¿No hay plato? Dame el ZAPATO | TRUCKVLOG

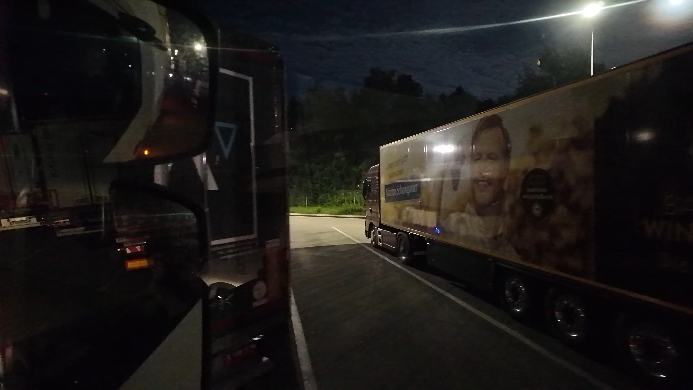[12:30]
Como os digo, hay sitios libres, mirad, aquí hay un sitio libre.
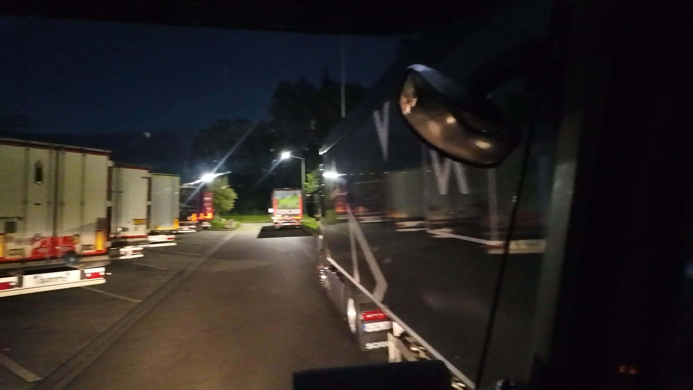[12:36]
Pero desde la calle principal, desde donde te meterías normalmente, es imposible que te metas ahí. Entonces lo que habría que hacer en todo caso, si quisieses irte a aparcar, pues en un sitio como el que os acabo de enseñar,
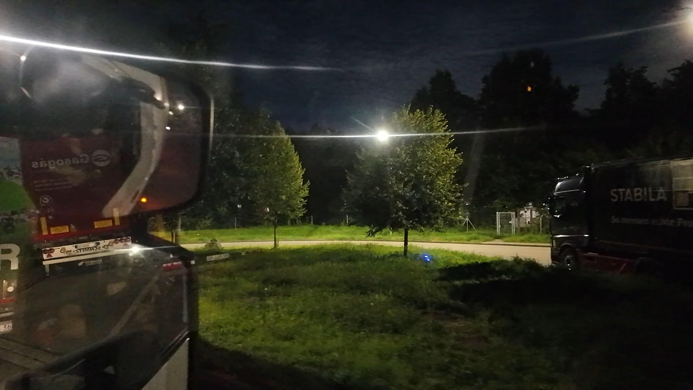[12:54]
es salir aquí adelante y dar todo marcha atrás por allí por el camino por el que salen los que están allí aparcados.
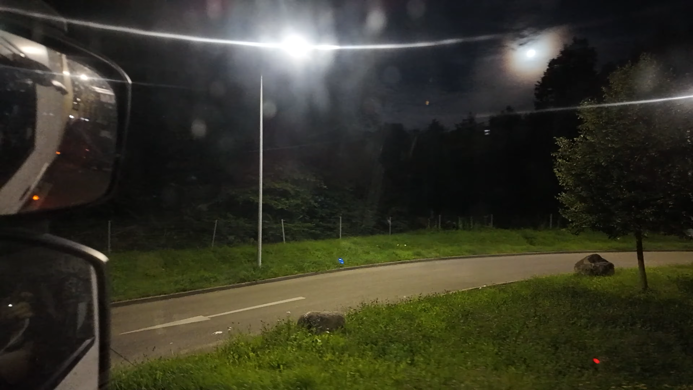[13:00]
Y amigos, no cualquiera da marcha atrás ahí sin subirse a todas partes. A muchos he visto yo intentarlo y muy pocos conseguirlo.
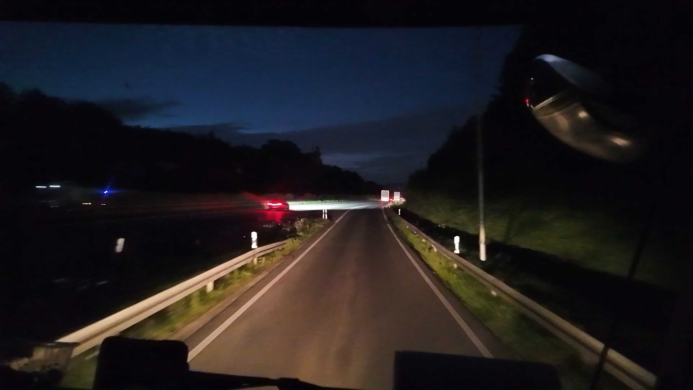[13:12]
Así que nada, vamos a continuar nuestro viaje, que son ahora mismo las 4:30 de la mañana.